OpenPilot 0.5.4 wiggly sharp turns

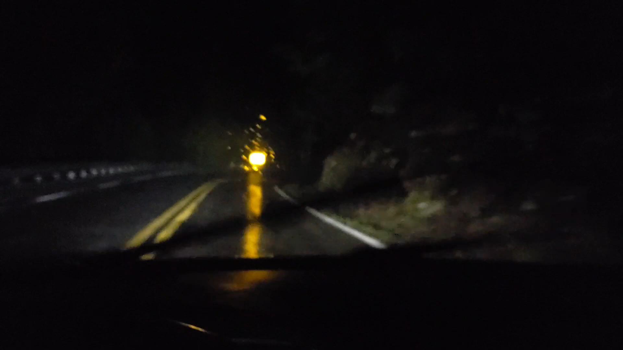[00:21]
yucky it's more than kind of yucky out lights on inside see if you can watch the steering wheel
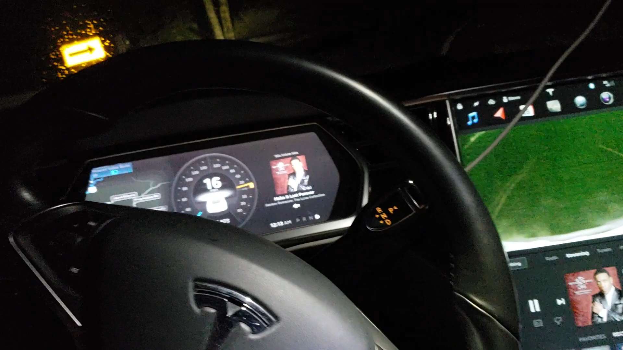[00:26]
see the road you can see my wheel going basically 90 degrees there but there was a
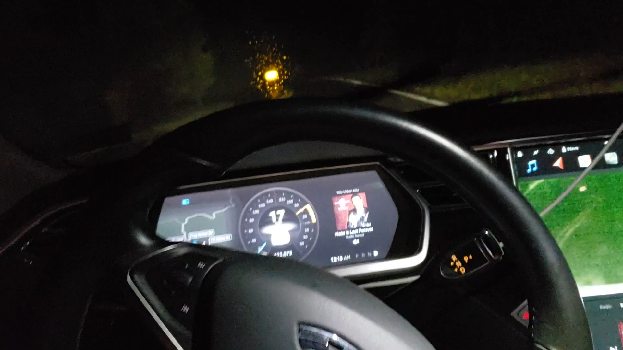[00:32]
right angle whatever it was so you know as you can see the road kind of sucks but uh see my wheels turning
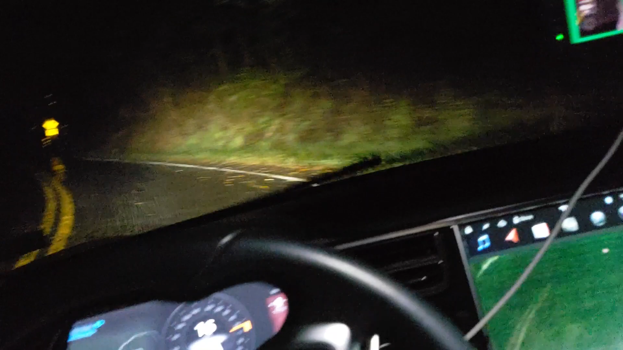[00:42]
I made it the next turn
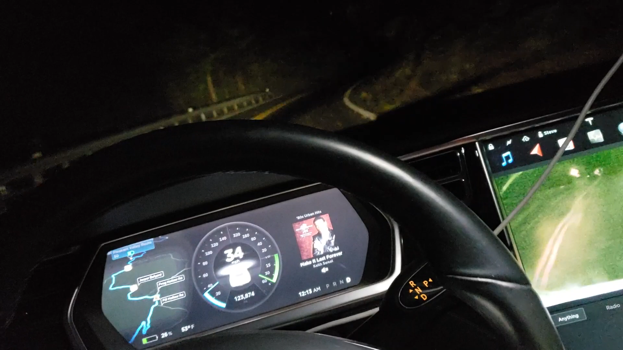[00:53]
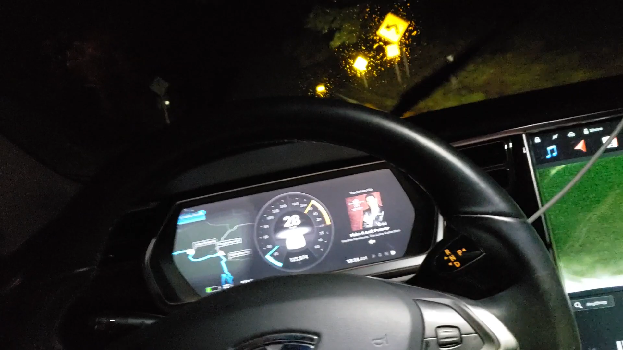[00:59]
it doesn't feel very comfortable here and you can see my wheel is going nuts it might make this turn
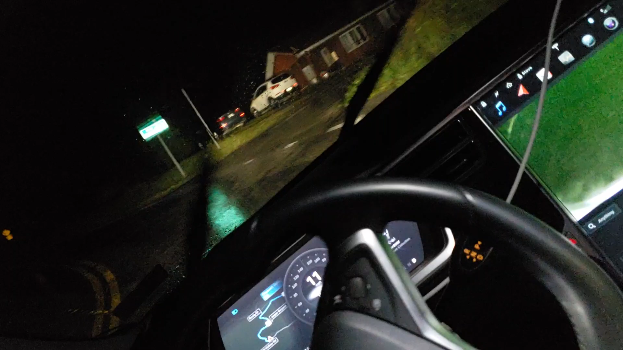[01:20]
I don't have any idea what's doing now but yeah you can see it turned 90 degrees and
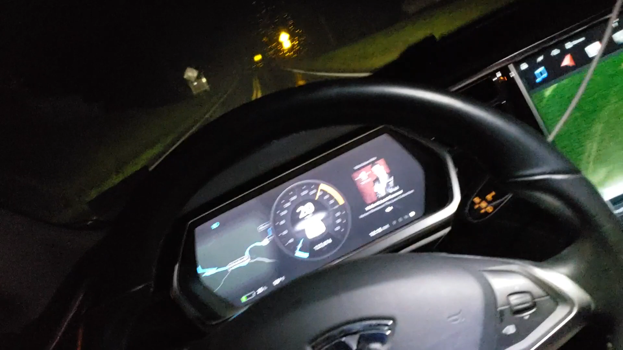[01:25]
it sure did make it that is crazy great job George on that that's absolutely
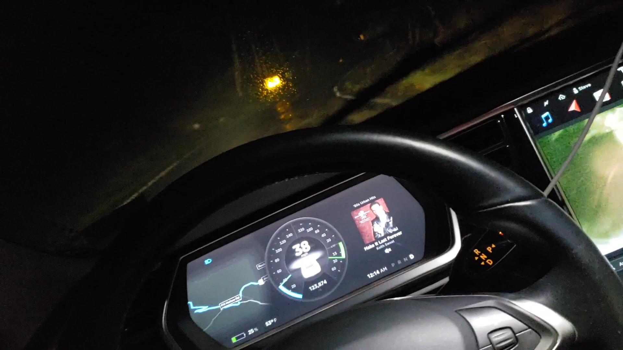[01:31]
crazy good so yeah um well maybe push it a little bit through here a little faster I don't know how fast it can
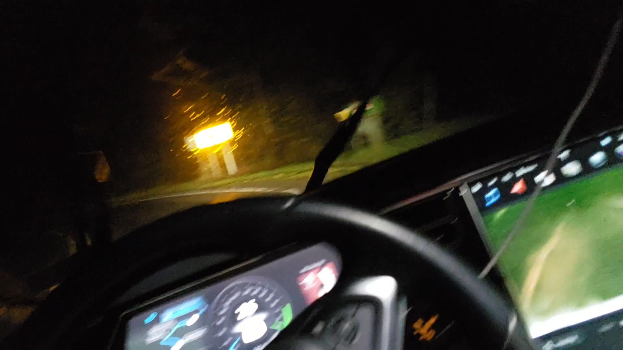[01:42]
handle these turns um but I mean it's obviously doing pretty darn good here